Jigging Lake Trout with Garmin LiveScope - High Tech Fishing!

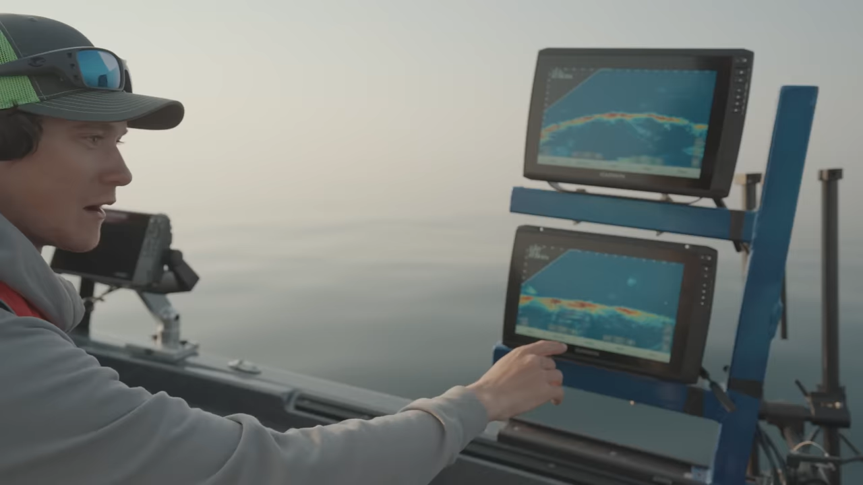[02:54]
We got, and here's fish right here. We got two 62s, one pointed that way and one pointed ahead of us.
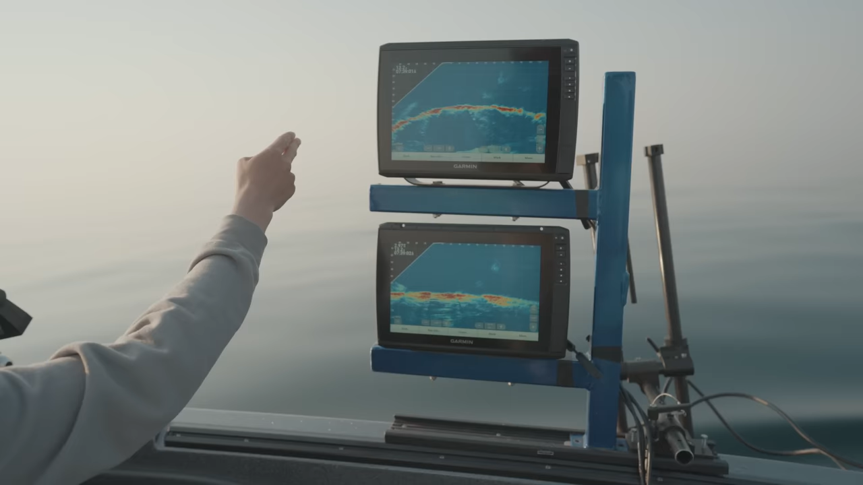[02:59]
And we got four fish right ahead of the boat here.
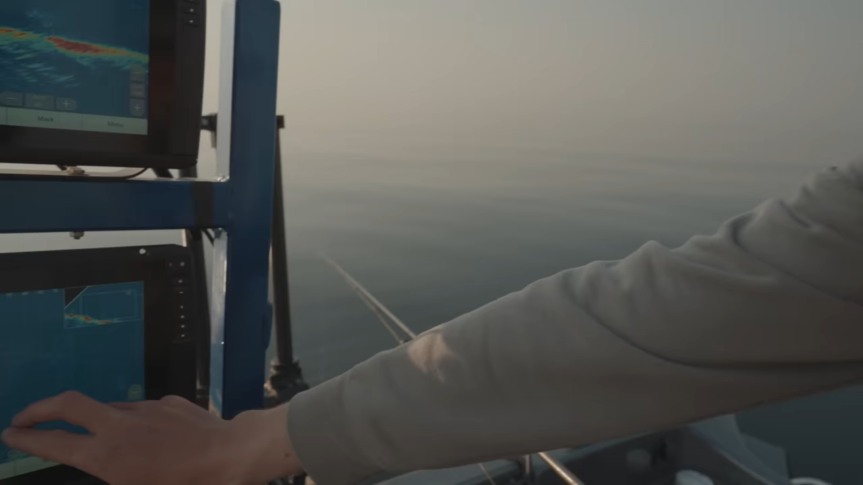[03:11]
So we see about six fish right here sitting off this edge and about 100 feet down. So we'll see if we can get one of these guys to go here soon.
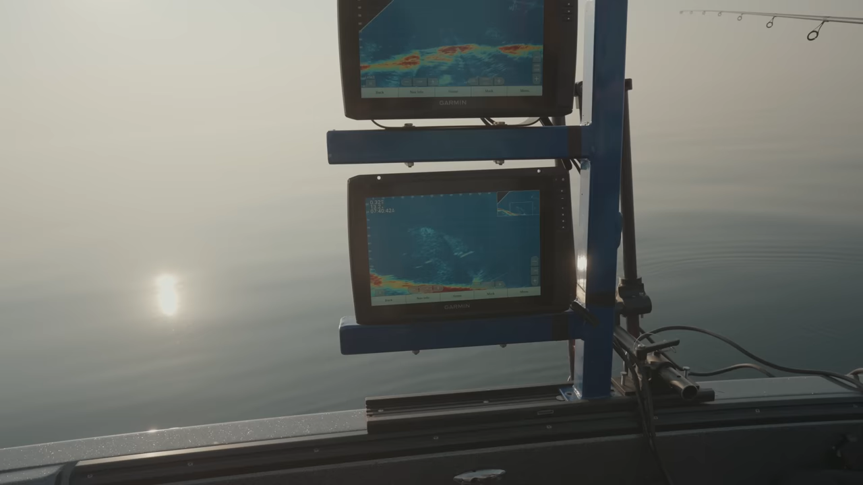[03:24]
So with this live scope, we're able to look ahead of the boat or wherever we want to point, and we can see the fish and see the distance that they are out and down.
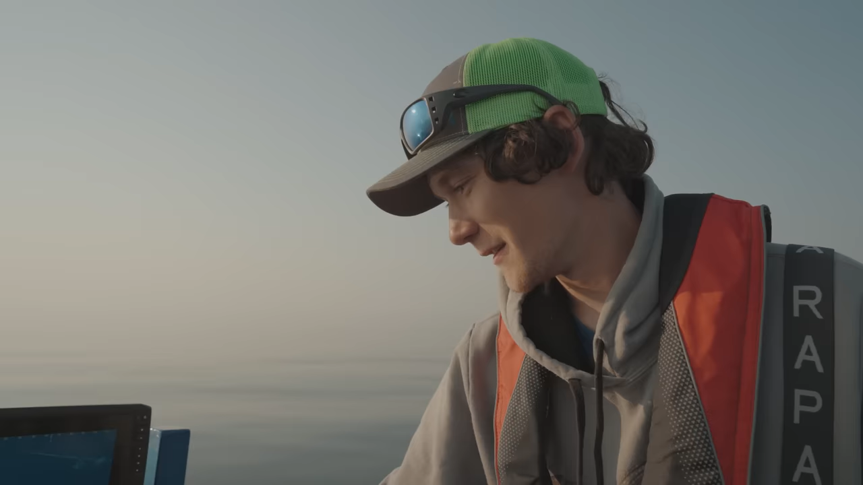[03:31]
There we go, Ethan.
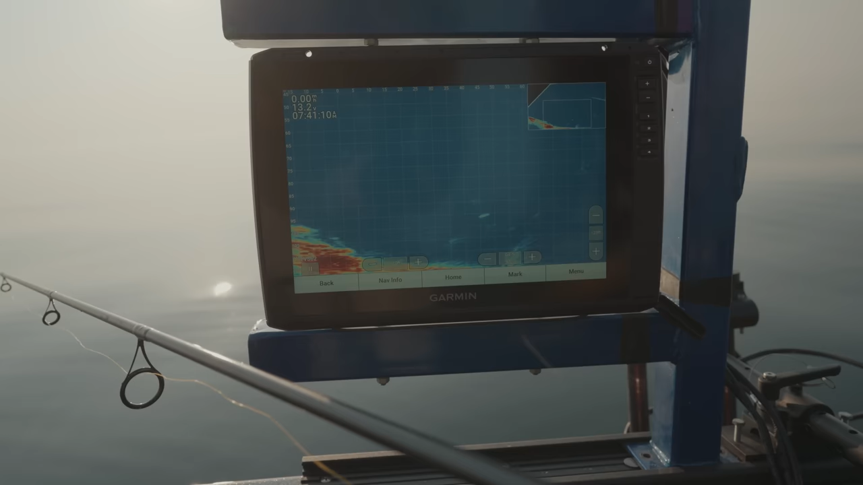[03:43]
There's a fish. I didn't even get to bottom. I didn't even get to bottom, man.
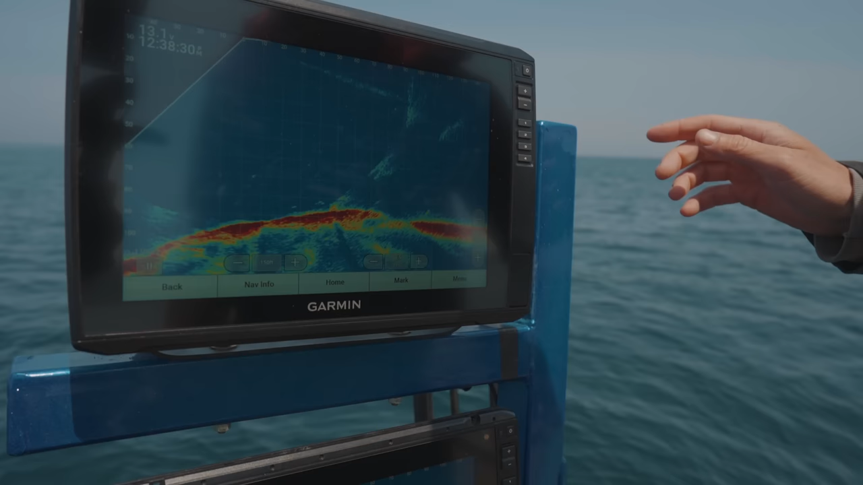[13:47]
So we're gonna drop down here on these fish.
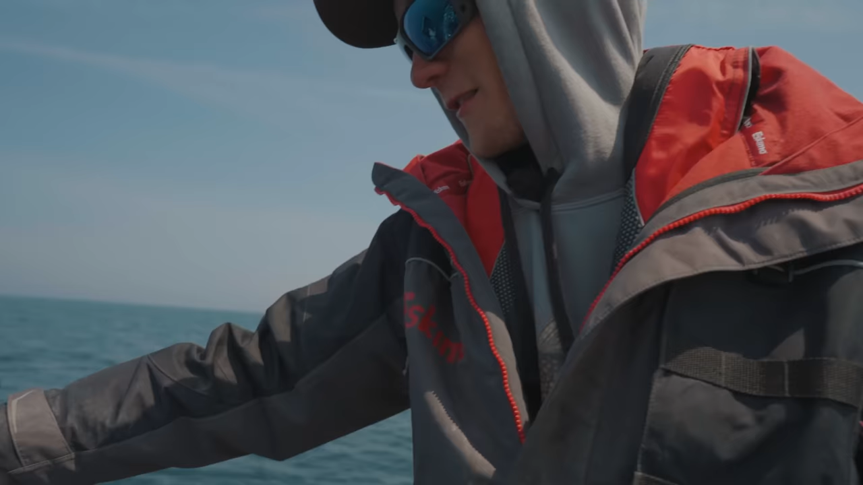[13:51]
We got fish 40 feet that way on the live scope, about 80 feet down. We're gonna take our jig, pitch it over here,
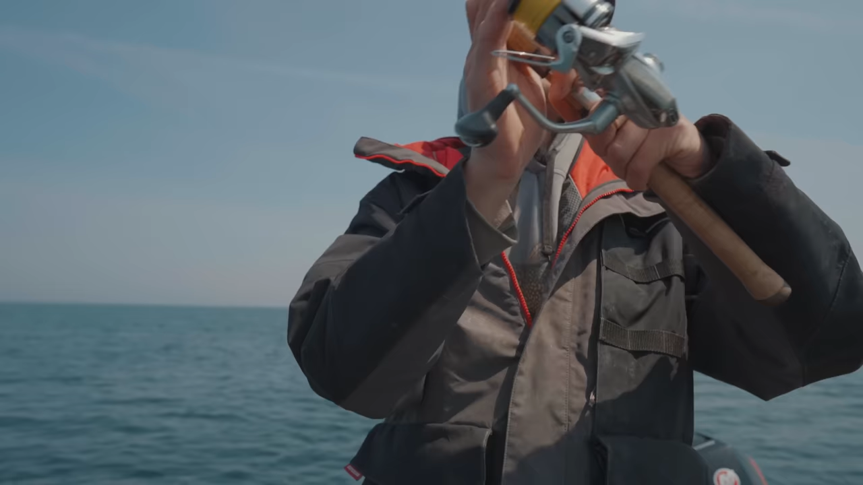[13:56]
hit the water over there.
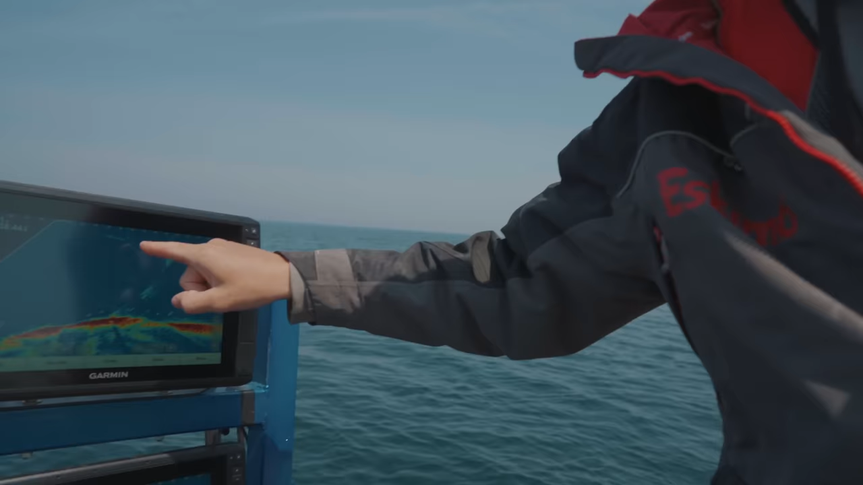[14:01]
Now we'll come over here and see our jig hit the water right there, and it's coming down to the fish that are all right here.
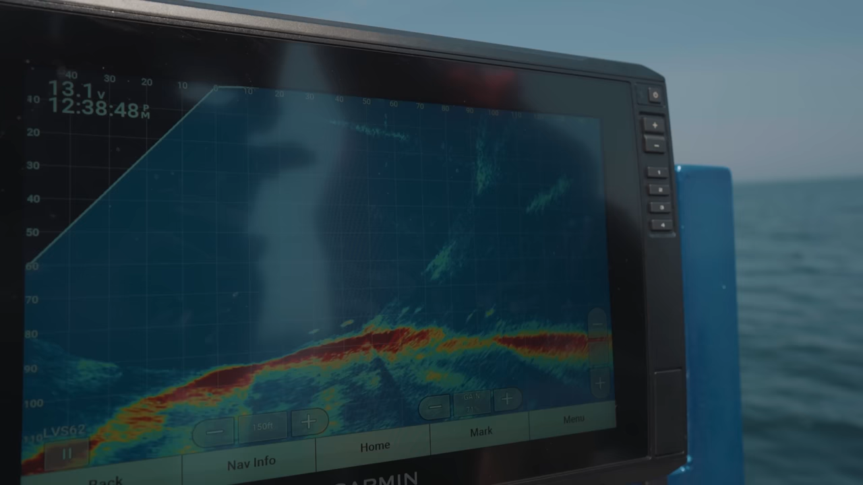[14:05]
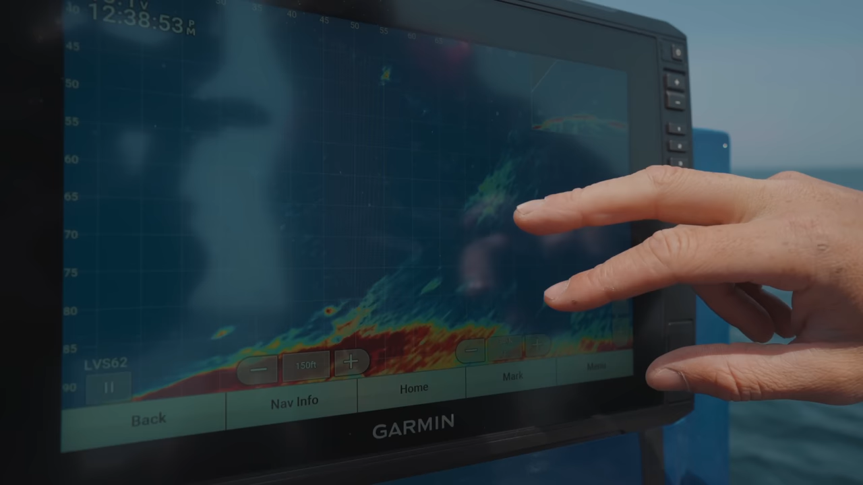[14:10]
Here's the bait coming down still. Fish coming up.
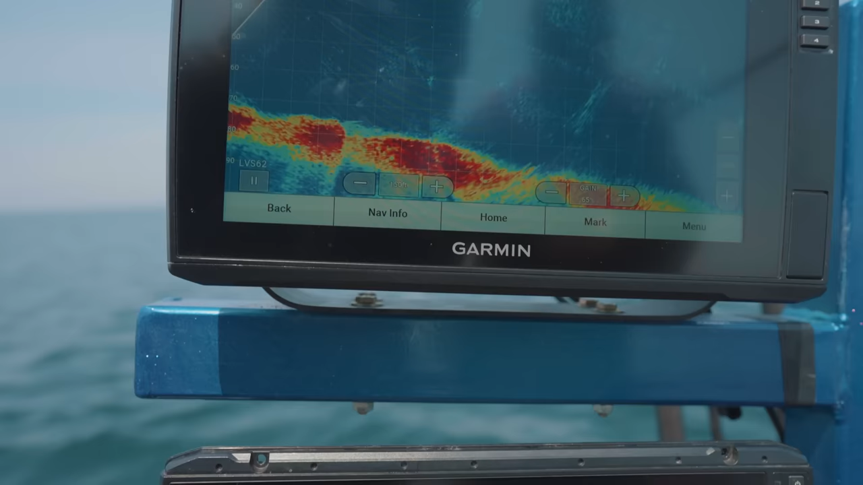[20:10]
Oh yeah, he's on you. Got him.